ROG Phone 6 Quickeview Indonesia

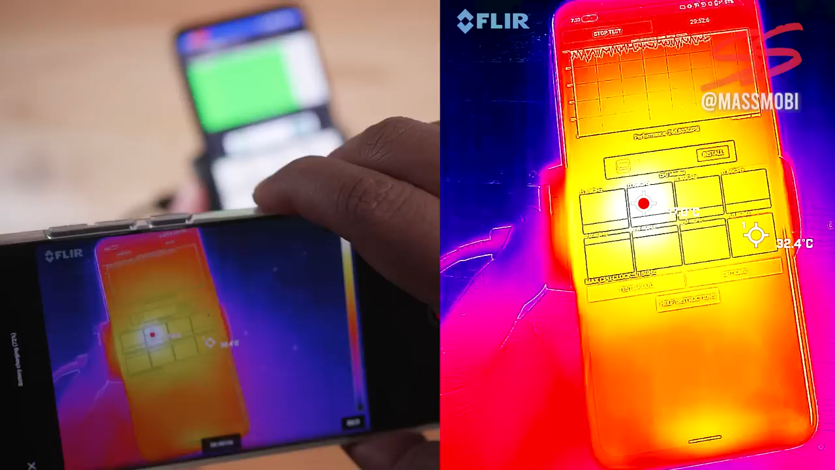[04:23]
On screen: spot 32.4°C
Kita lihat. Wah di bagian tengah belakangnya dingin loh. Gila-gila.
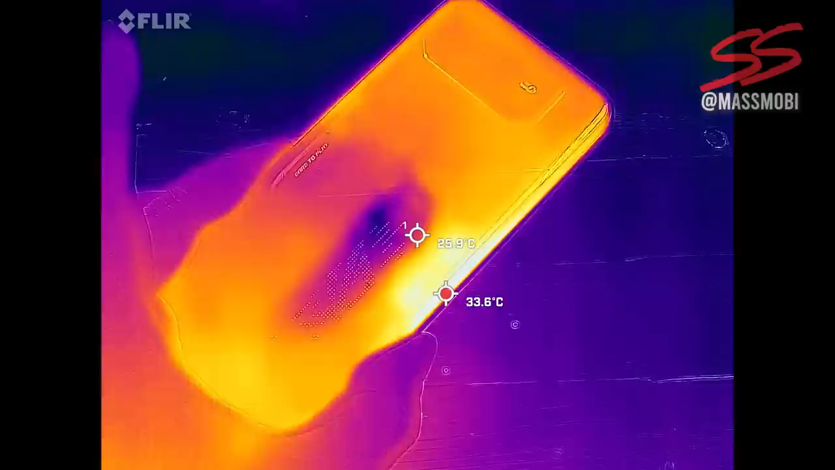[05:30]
On screen: max 33.6°C
Karena memang bagian tengah lah letak mainboardnya. Dan membuat mainboard di tengah. Ini tidaklah mudah.
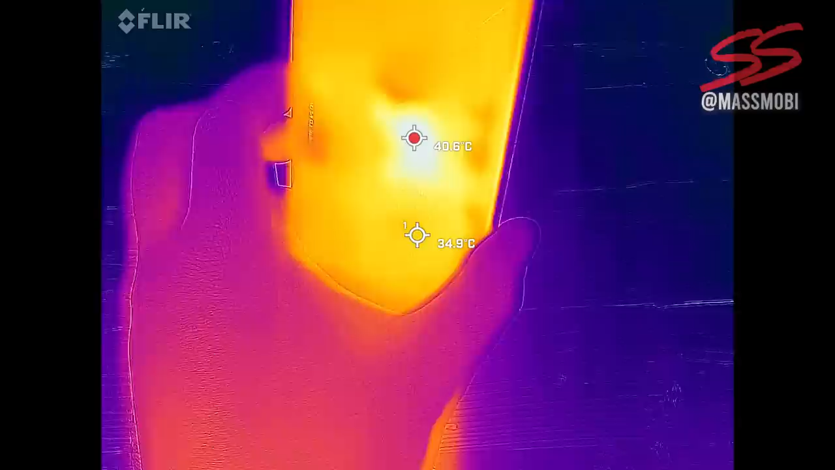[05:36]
Sampai-sampai ada 5 bagian. Dalaman ROG Phone 6 ini. Bagian tengah adalah mainboardnya.